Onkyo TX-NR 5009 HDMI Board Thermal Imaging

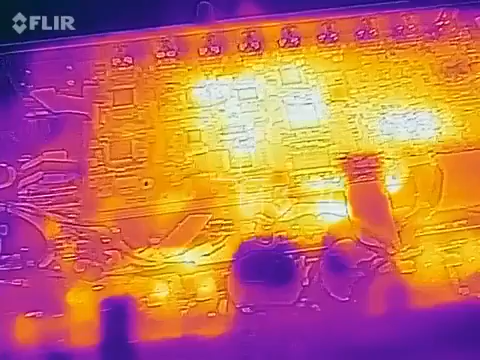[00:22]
It's not seen much use since then And this is the infrared analysis As you can see There's a very very hot What looks like possibly a voltage regulator just here Under this wire
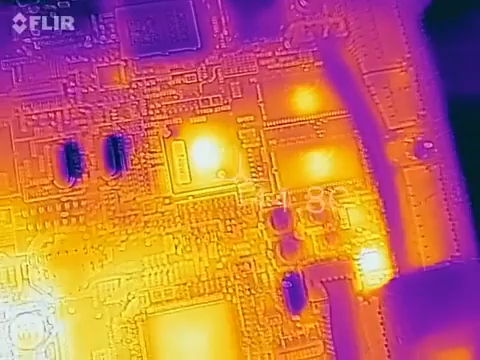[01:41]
The DTS chip is running at about 50 degrees, 60 degrees So that could do with a heatsink This one's not too bad But then you get over here And then you've got a lot of heat From these three here Up to 50 to 60 degrees It's only been turned on for about 5 minutes And then this And then this 73 there That gets up to 80, 90 degrees